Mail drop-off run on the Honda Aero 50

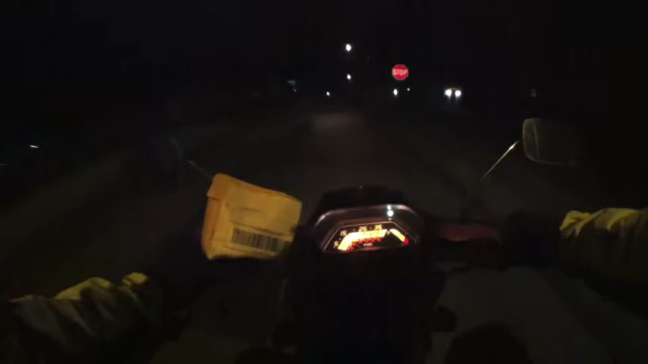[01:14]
There's my mail. Someone just bought some light bulbs for me, headlight bulbs.
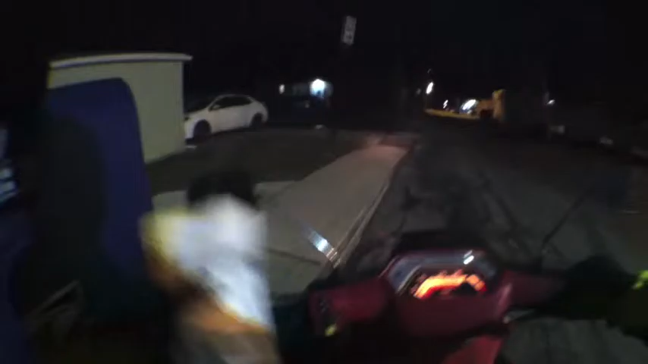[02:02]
Time to drop off the mail.
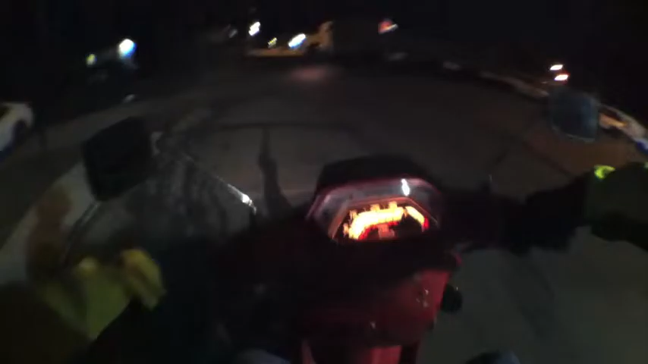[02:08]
It's like a half mile ride to the mail launch of my house. Now let's go back home.
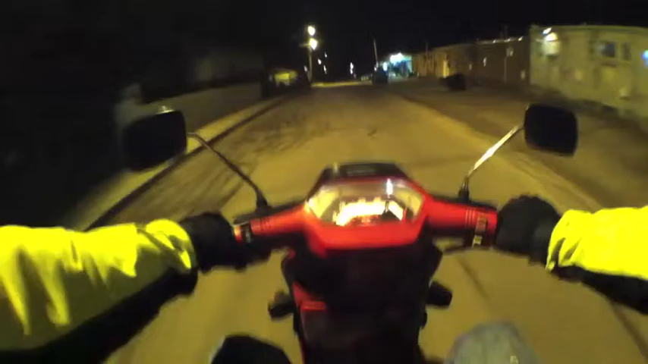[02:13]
I discovered that a while back anyways that there's actually a metal detector
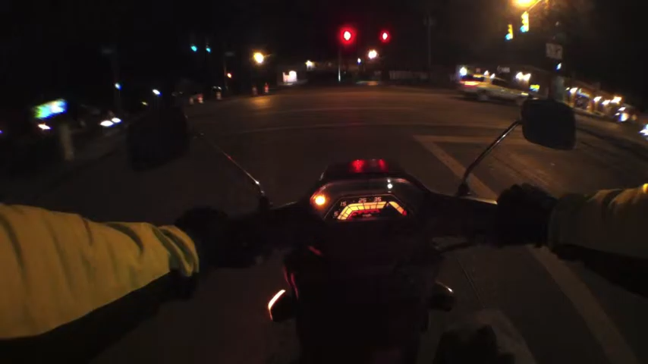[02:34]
that activates the light. You can see it built into the road. You need to get right over one of those metal rails to set it off, and sometimes these damn things never don't set it off.
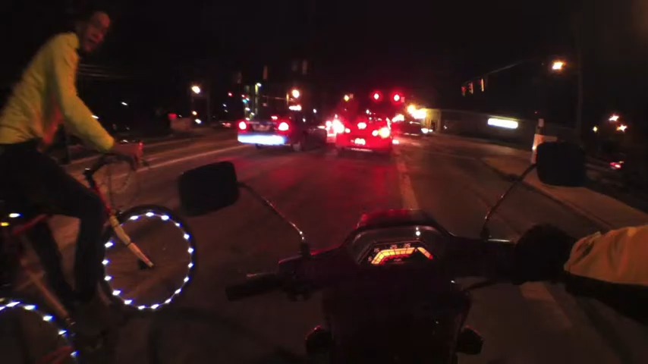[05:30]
All right. I mean, yeah. I put these on thinking it would help, but you need something in the back. It doesn't point out back very well. I was like, I slammed on the brakes as I was coming right up on you, and I finally saw you. I was like, whoa. Shoot. Okay. All right, take it easy.
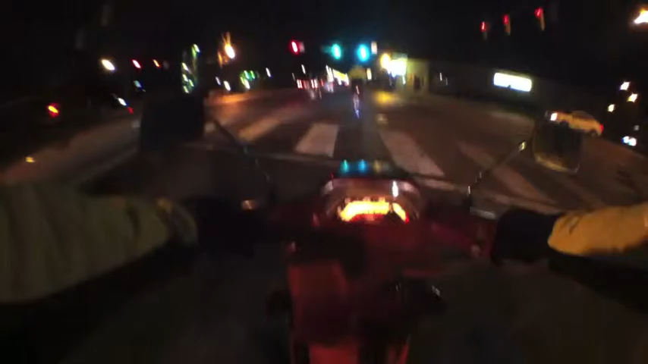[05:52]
Of course, you can see him a little better now under the light.
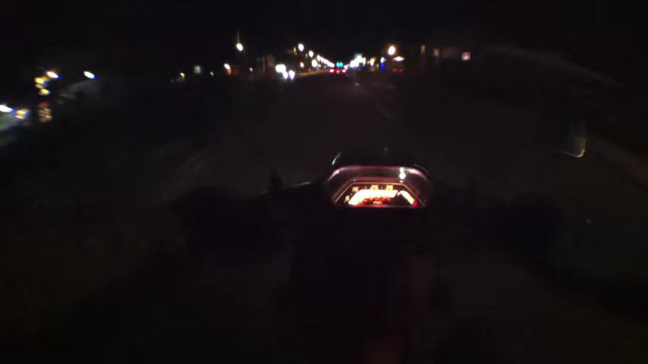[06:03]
Trying to help a brother out, man. Just trying to help you out, brother. If I didn't see you, some guy, some old lady or old man in a car, I may not see you until it's too late. Of course, it makes me wonder how visible I am on this thing. People look for cars. If they don't see a car, they don't see a motorcycle. Expectations. Looking for a car and a motorcycle's coming.